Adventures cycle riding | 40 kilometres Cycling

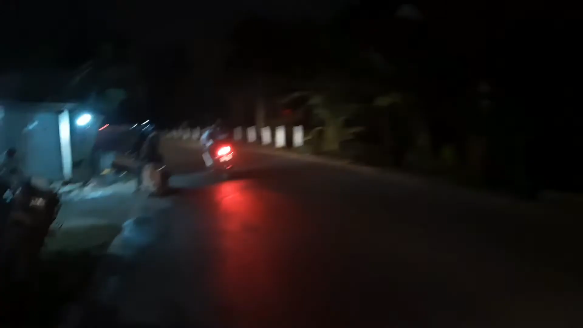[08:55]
रास्ते में करता हूँ ये वाला साइकिल के लाइट, अभी हम लोग ऑफ कर दिए है, और बाइक बहुत ज्यादा जा रहे हैं, कुछ देर पहले हमारा पूरा फट के चौबारा हो गया था, अभी रुको रुको सबको जाने दो,
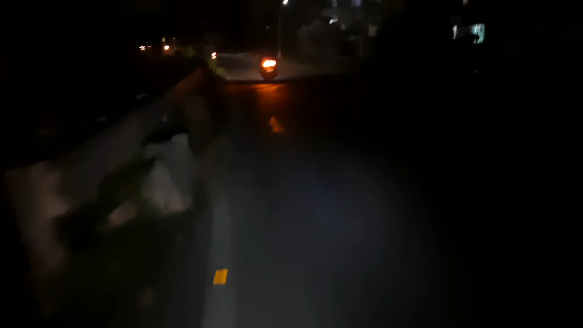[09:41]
क्या बताओ अभी गाइस, बहुत डर लग रहा था पीछे, अभी तो ठीक ठाक है, वैसे ये स्कूल भी आ गया शायद, नहीं स्कूल नहीं, ये घर आ गया, तो यहाँ पे घर वर आ गया है, और अभी सामने लोकेलिटी आ गया, कुछ भी डरने की बात नहीं है।